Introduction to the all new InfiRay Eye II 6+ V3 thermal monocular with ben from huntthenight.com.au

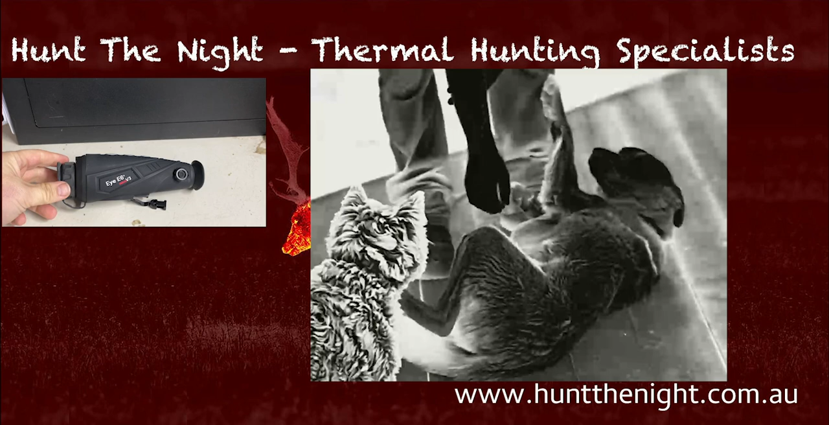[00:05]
Now what we're going to do today is have a quick look at this brand new Infrared E6 Plus V3 Thermal Monocular.
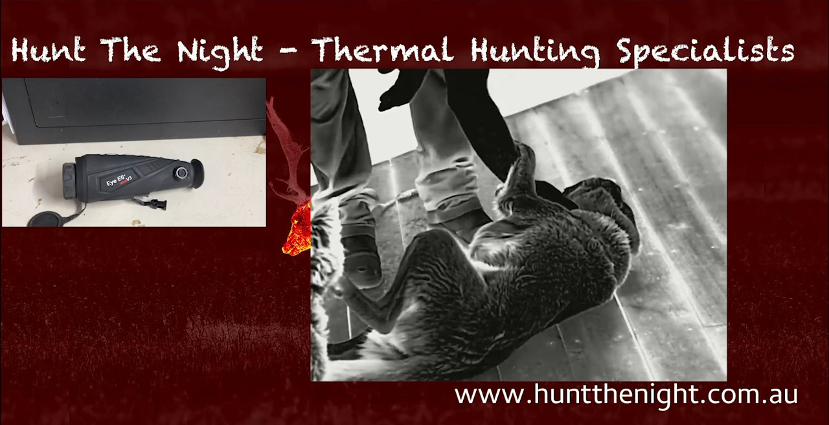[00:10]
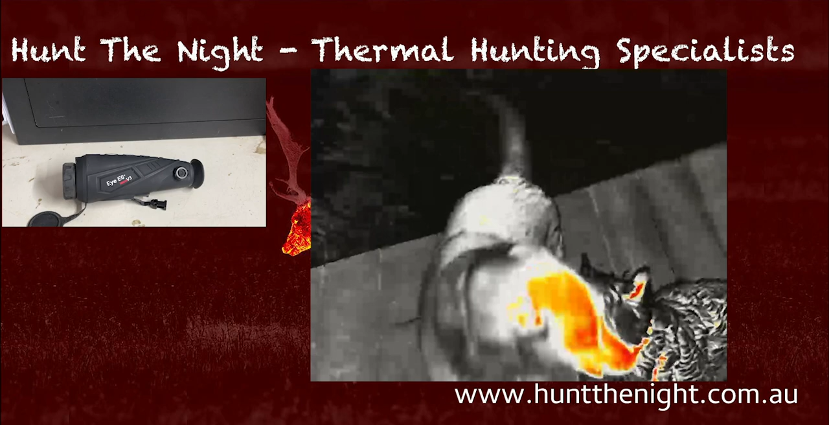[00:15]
This is the latest and greatest from Infrared in their ICE E6 line. Now this is the Plus so this is the smaller one of the two.
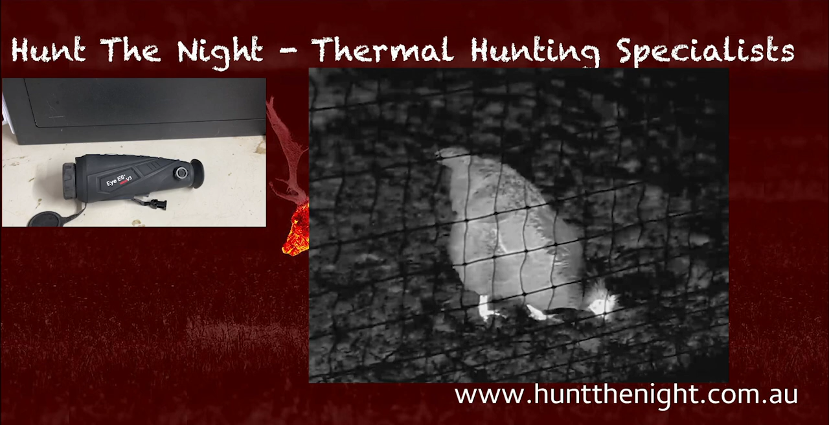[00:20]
This one's got a 35mm lens.
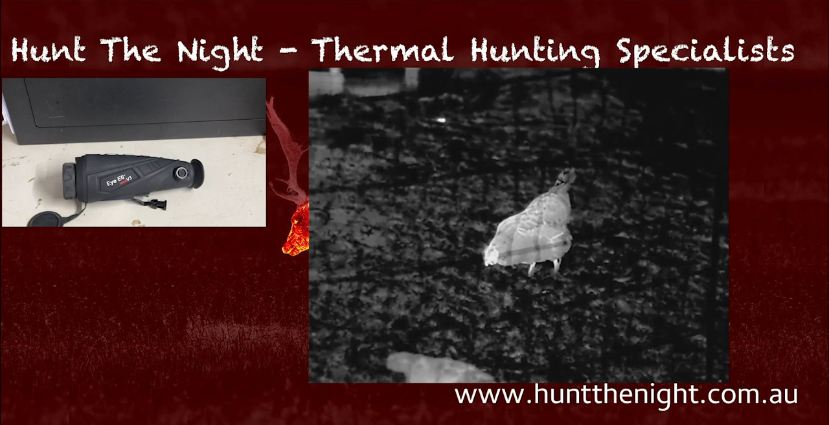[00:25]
This one and the Pro are both a 640x5mm 12-12 micron.
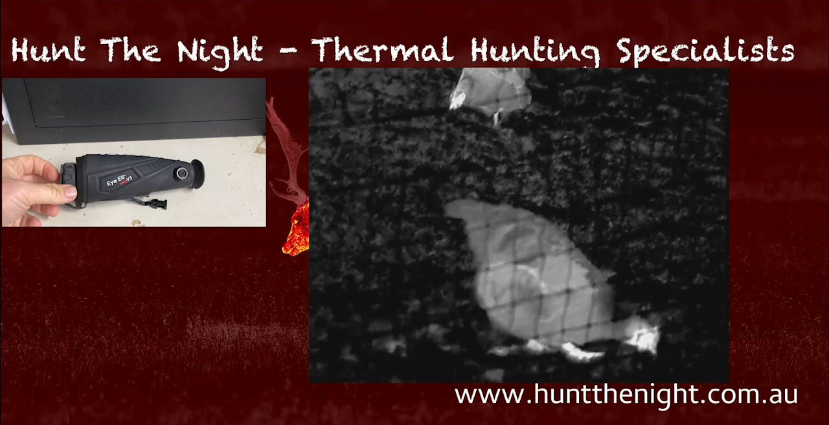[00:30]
I don't have the Pro yet. I'm expecting that soon and that's the 50mm version of this. This has got a two base magnification.
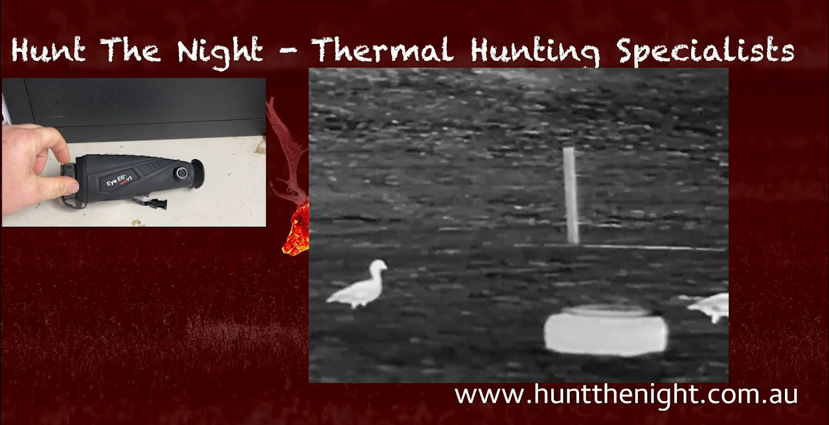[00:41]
It actually presents to me a little bit higher but it is rated at two base magnification and it's got a 25 or less
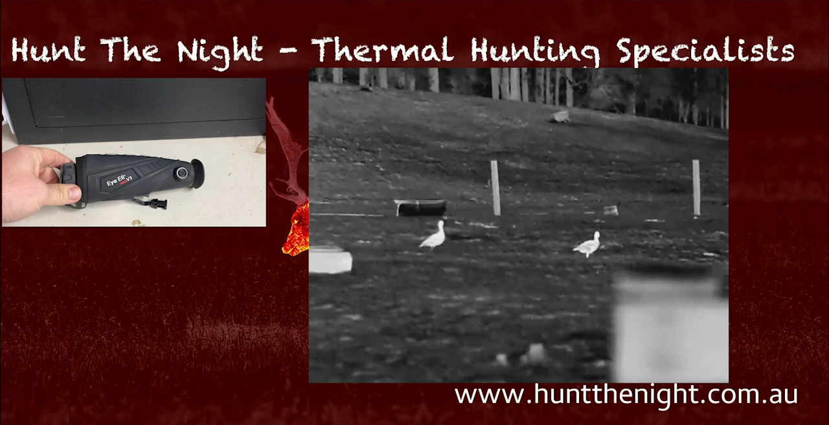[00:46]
than 25mm net D set up on it as well. It's got a pretty decent field of view for what it is too. It's got a 12.5x10 degrees field of view.
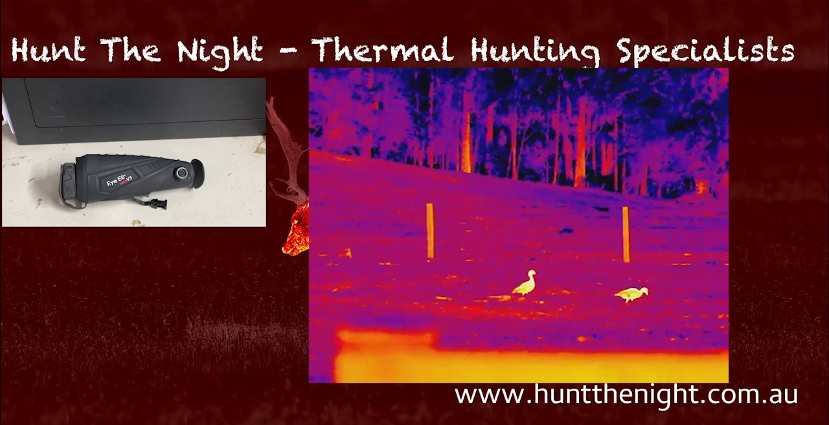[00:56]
Now for those of you that have spoken to me a lot about monoculars I don't have one monocular I use.
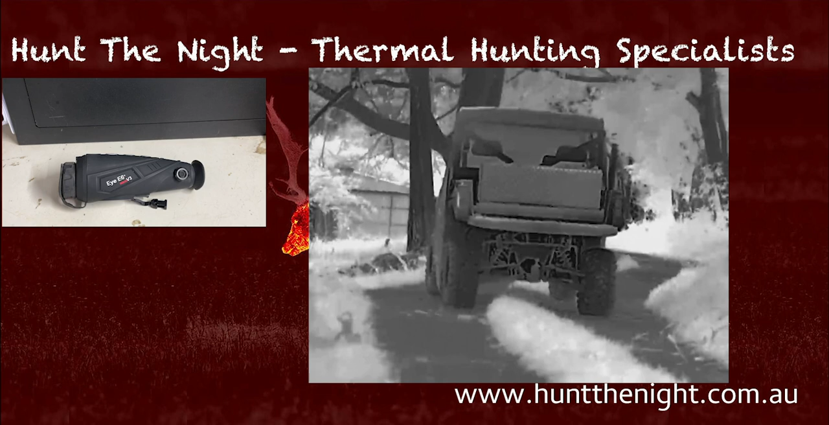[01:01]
I use several different ones. You know when I'm shooting deer I'm often shooting deer at you know under 50 meters so I like that kind of one one and a half base
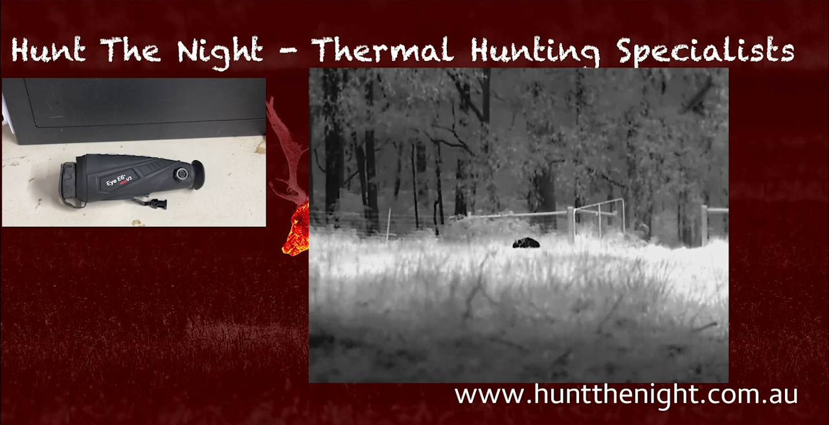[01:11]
magnification and the reason why I say this one presents a little. I had this one out on deer the other night and it was just a little bit too tight field of view for me. I like something with a bit more.
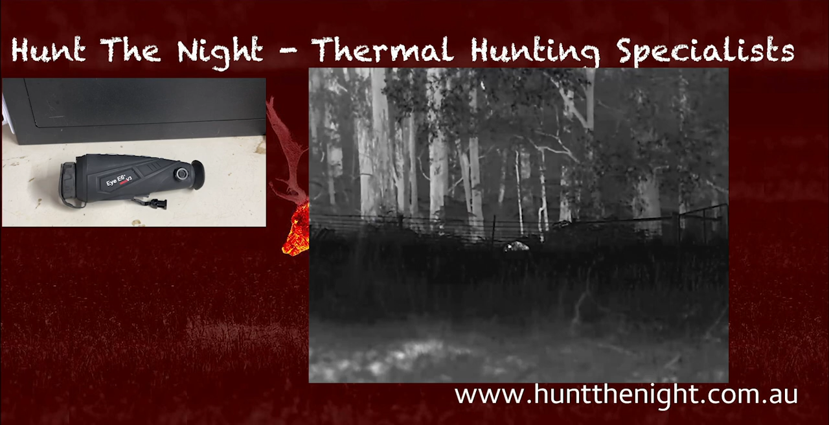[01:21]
But when I'm out shooting foxes for instance I'm using something with higher base magnification because foxes are generally further out. I want to detect and identify you know further as well.
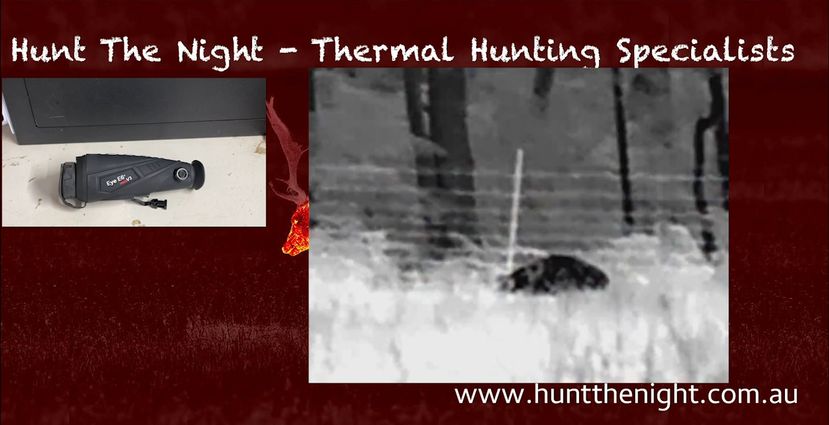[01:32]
So you know I don't have one monocular. I have several. Now I'm going to I've got limited footage of this device because I haven't been out too much uh this this week given the weather and I've uh damaged my my wrist.
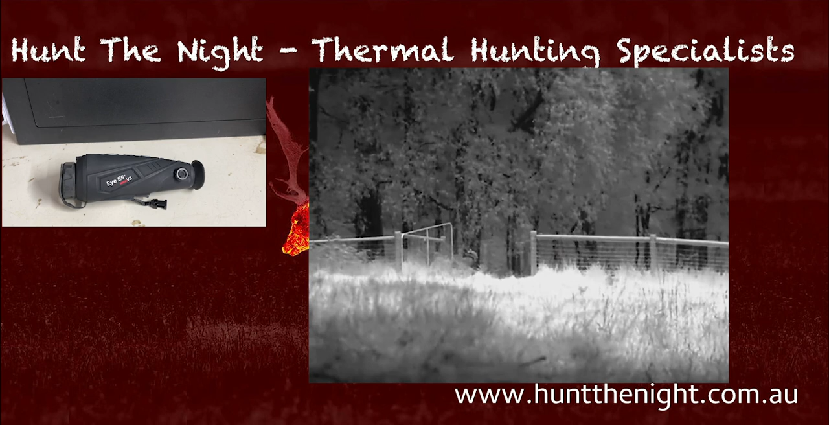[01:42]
But um yeah but there's a couple things I just want to discuss about this device. Okay um the familiarity of the buttons is fantastic. I love they've kept it consistent. We can change our color palettes. We can zoom and we can hold down for recording or we can single press for um taking a photo. We can also get into the extended menu.
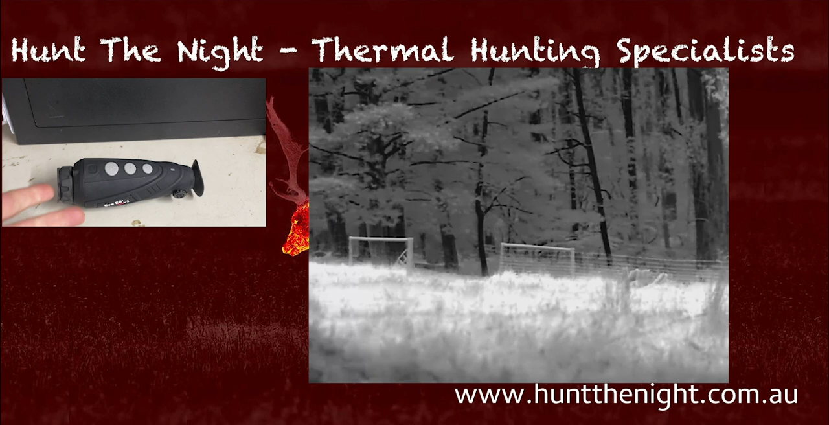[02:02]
It's got great brightness and contrast controls.
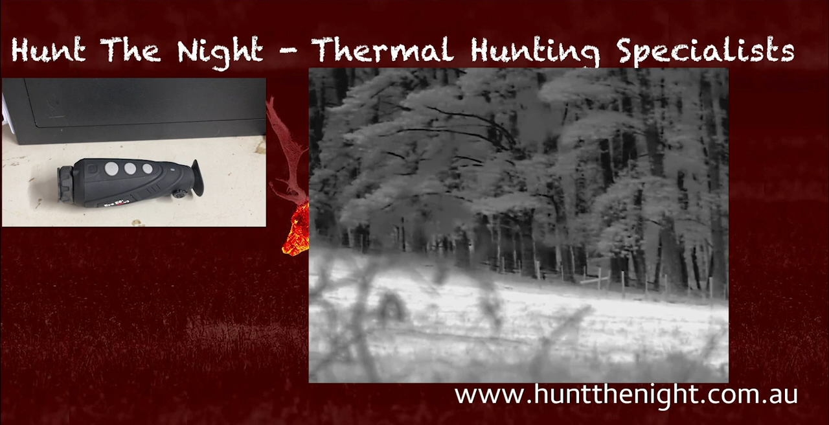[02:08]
We can turn off you know image enhancement, on image enhancement, all those types of things.